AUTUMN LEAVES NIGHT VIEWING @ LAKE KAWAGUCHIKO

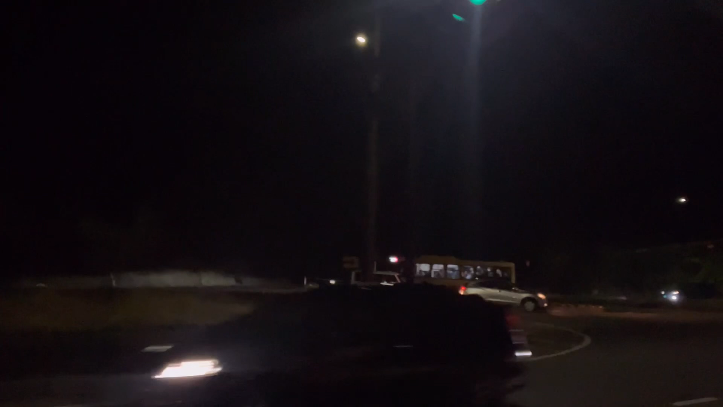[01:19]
Oh, napuno-puno ang mga bus. Dumaan na ba tayo sa ilalim ng tulay, bro?